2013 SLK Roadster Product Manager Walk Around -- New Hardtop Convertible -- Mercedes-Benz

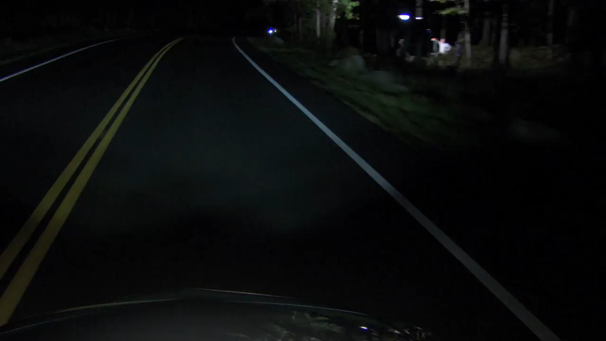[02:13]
That means there's not just two settings, high or low beam, but infinite adjustment of the beam pattern to throw as much light as possible, as far ahead as possible, without causing glare to other drivers.